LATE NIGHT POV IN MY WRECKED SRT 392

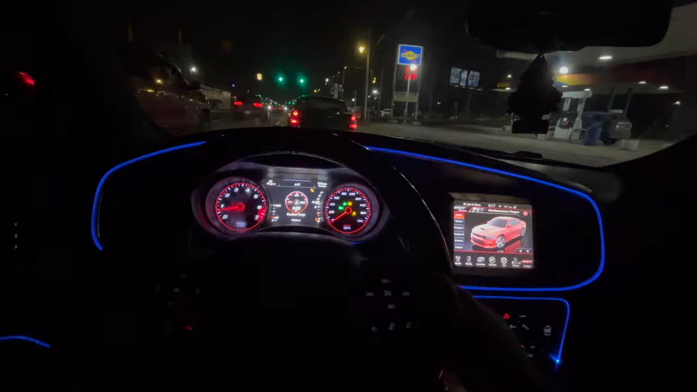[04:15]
because it is freezing i need to turn some heat on so we're gonna get into some pools the car feeling so aggressive so i can just tell it's in like street mode
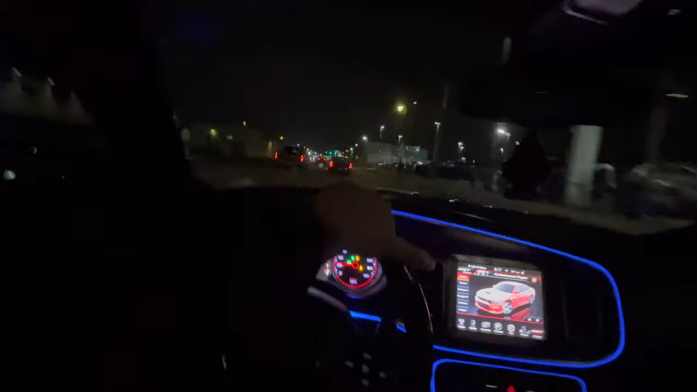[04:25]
right now or let's see i think it's in street yes it's in street so we're gonna just go to eco just until but this is going downtown to like we're down to like dearborn i don't really want to go to dearborn so we're gonna just turn this around you're gonna turn around dearborn too hot like they see my car like this is it's gonna be bad i'm knowing so you know what i'm saying play smart on the god so i'm literally out here risking
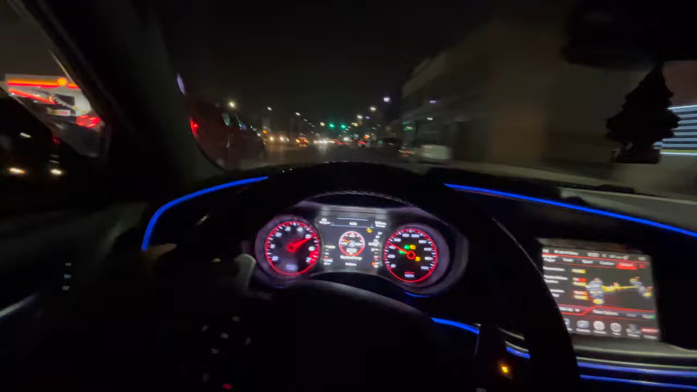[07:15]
they got some terrible roads down this way